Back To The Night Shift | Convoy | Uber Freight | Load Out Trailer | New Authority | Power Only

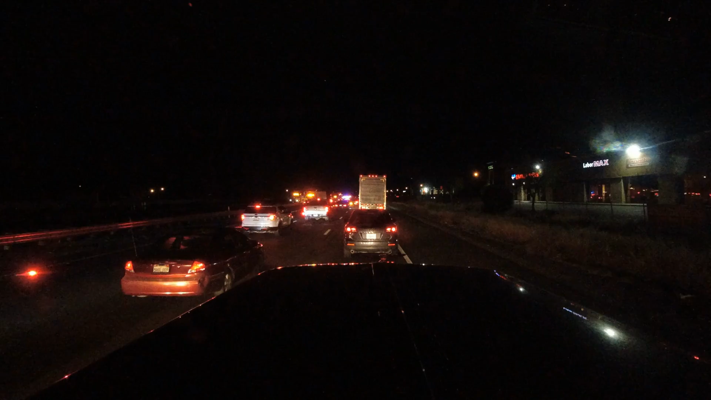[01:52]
oh it doesn't even look like he he rolled it over looks like he just took out a whole bunch of guard rail let's see